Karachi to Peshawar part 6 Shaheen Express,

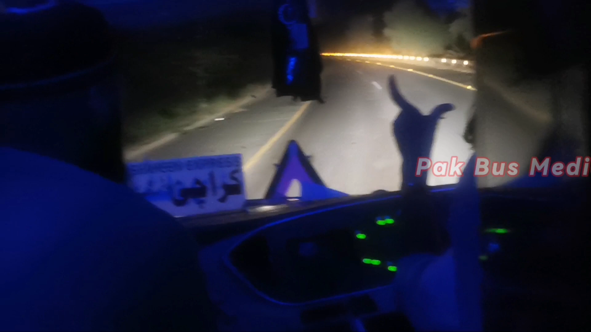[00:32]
इस वक्त 3:44 हो रहे हैं। कराची से हम तकरीबन 11:15 रवाना हुए थे।